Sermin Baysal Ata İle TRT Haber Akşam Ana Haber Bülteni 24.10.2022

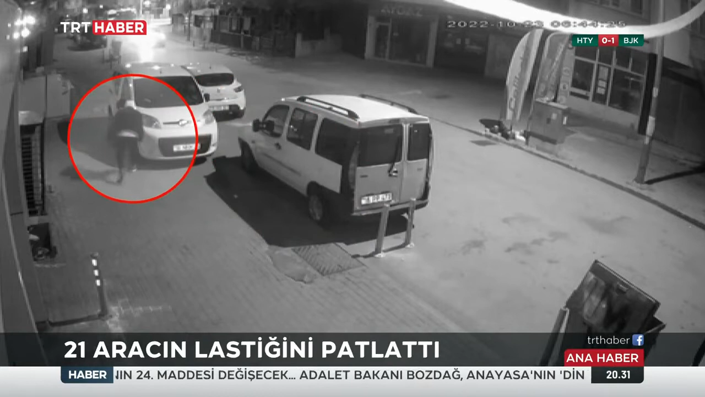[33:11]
Her bir aracın yanında durdu, elinde bir bıçakla lastikleri tek tek patlattı. Görüntü Bursa'da sabaha karşı kaydedildi. Bir kişinin sokak boyu park halindeki araçlara saldırdığı anlar güvenlik kameralarına yansıdı.